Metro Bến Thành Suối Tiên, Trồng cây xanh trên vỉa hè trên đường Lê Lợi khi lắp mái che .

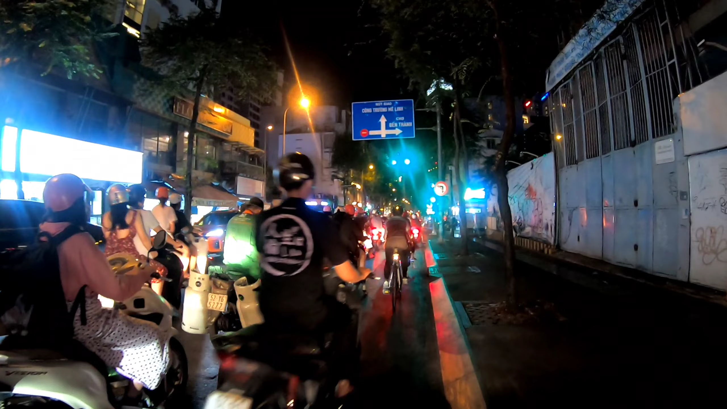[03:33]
đây mình chay thắng là mình về với đường Tổng Đức Thắng cũng như là công trưởng Mê Linh nha đấy về đêm tại khu vực đường Hai Bài Trưng này khá là nhộn nhịp mà
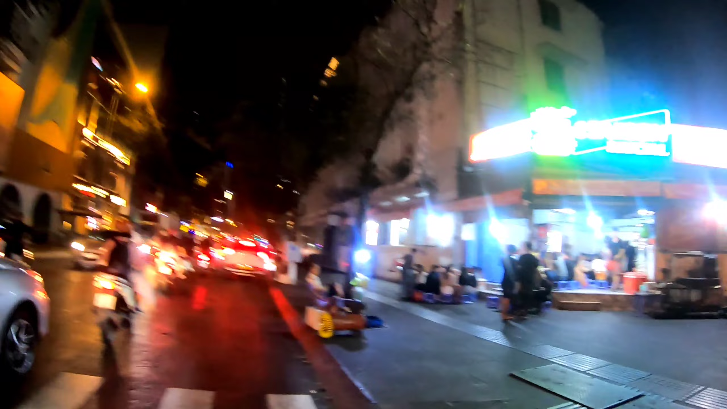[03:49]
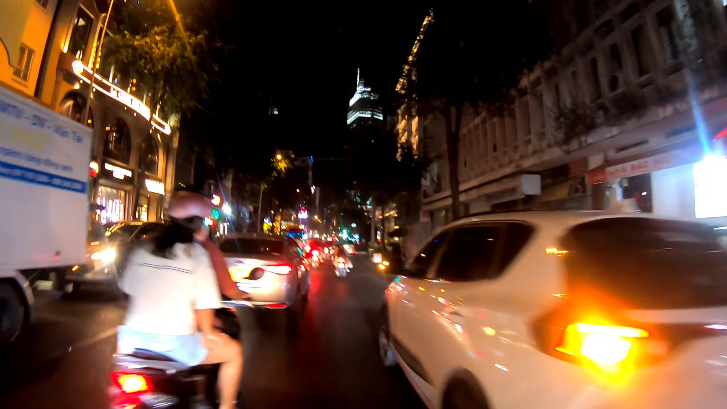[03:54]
em vừa gặp một em khá là mát mẻ và xinh tươi
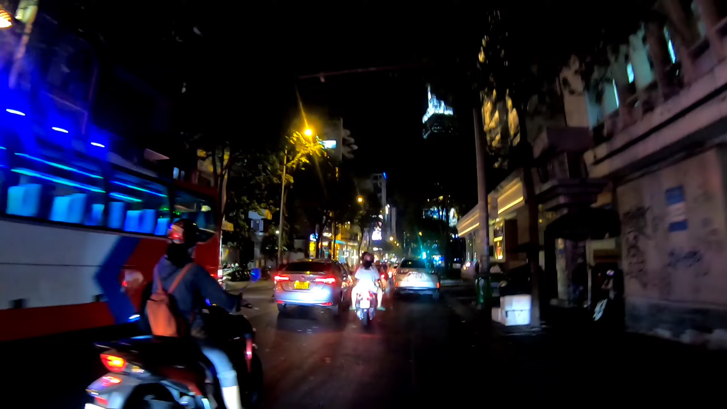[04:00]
đứng khu vực này thấy là xe đi lại rất là nhộn nhịp luôn
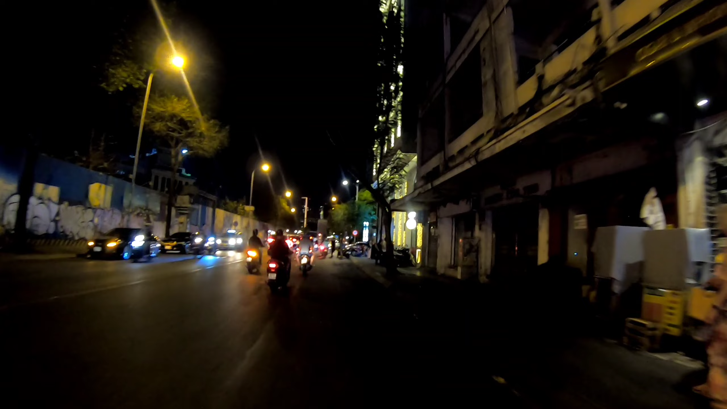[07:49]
Ở đây mình ra khu vực này mọi người, công trường Mê Linh vừa mới mới đi qua, bây giờ mình ra với các đời Đức Thẳng,
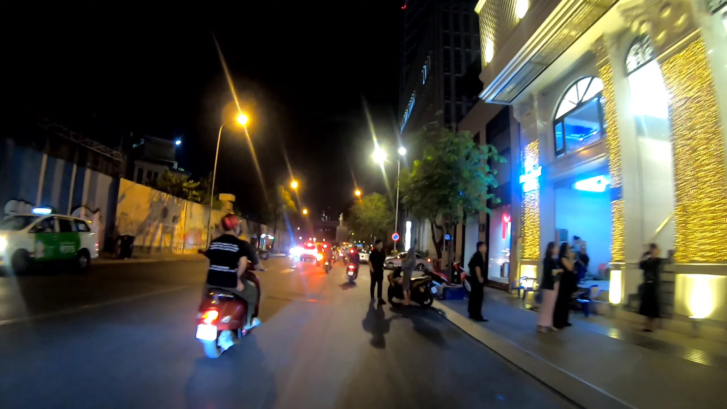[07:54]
ở khu vực này thì khá là nhậu nhịp phè đêm luôn, ở đây này thì lâu lâu thì có cái khách sạn 6 sao ở đây Cái đèn rất là đẹp, còn đứng phía xa xa thì mình nhìn thấy cái tò vị công manh, tò khách sạn Mê Linh Cũng khá nổi bật tại khu vực này
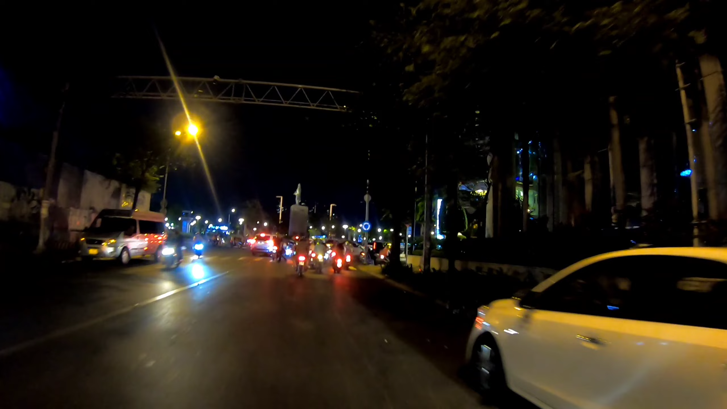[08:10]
Phía trước mọi người là tường đại Đức Thánh Trần
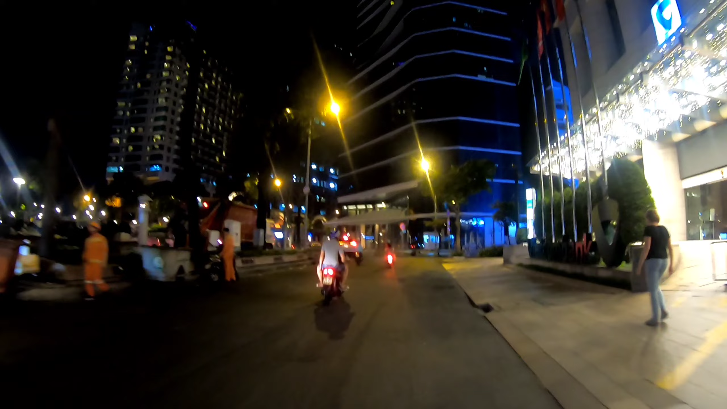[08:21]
Cái tò này thì không hiểu sao, hôm bữa hải ghé lại bịch hệ thống đèn chưa sáng rất là đẹp Đến vài ngày hôm nay thì hãy để ý thì không thấy có bật đèn chưa sáng nữa
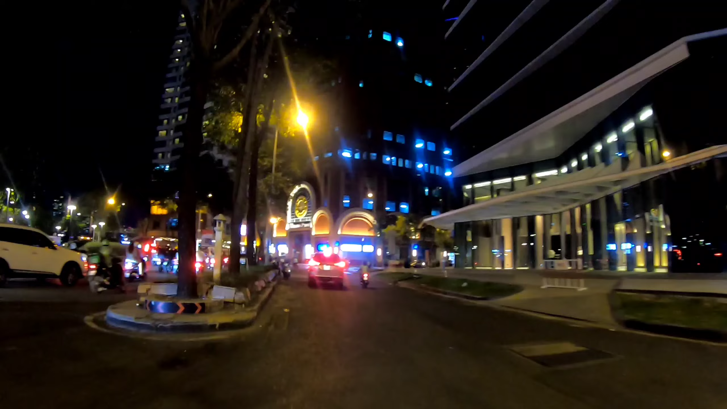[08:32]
Cái lượng xe đi lưu thông trên con đường sau Đức Thánh lại rất
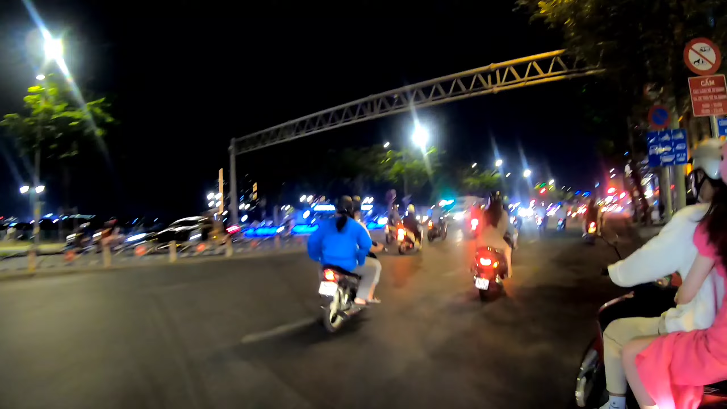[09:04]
trên con đường sau Cái lượng xe đi lưu thông trên con đường sau Lâu quá thì không còn hấp dẫn người tới khu vực này nữa Cũng như là hình trạng hồn loạn bán hàng rong thì chúng đã được dẹp đi rất là nhiều Cũng bớt đi được tình trạng lộn nhôm bán hàng rong tại công yếu ảnh đẳng Bây giờ thì nếu mà xem được dẹp nghe cho ôi đi bộ nữa là Quân cảnh nó sẽ đẹp hơn rất là nhiều
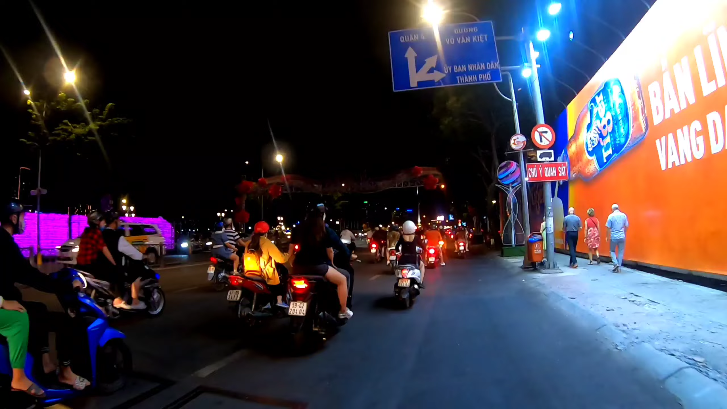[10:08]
Bến Thành thì không có lúc nào ngớt người chỉ có Tết để chặn đường 2 đầu Với không có người
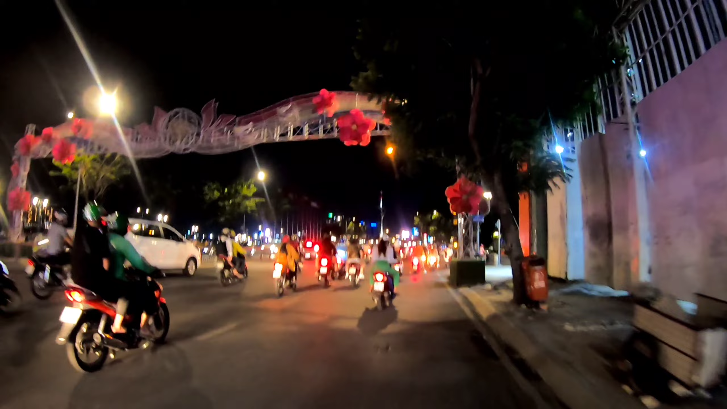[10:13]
Và không phải là không có người không có xe lưu thông nữa Còn người đứng nghịt đường Với khu Tết thì hãy bay cho mọi người xem đấy Đấy bây giờ lượng người đổ ra công yếu ảnh đằng rất là đông Cũng như là